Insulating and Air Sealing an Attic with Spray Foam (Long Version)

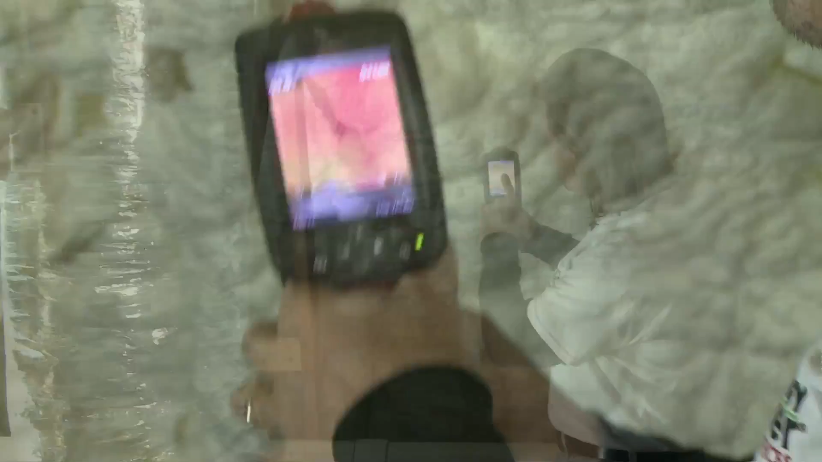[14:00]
thermal imaging camera says the bottom of this roof deck is 66 degrees right now so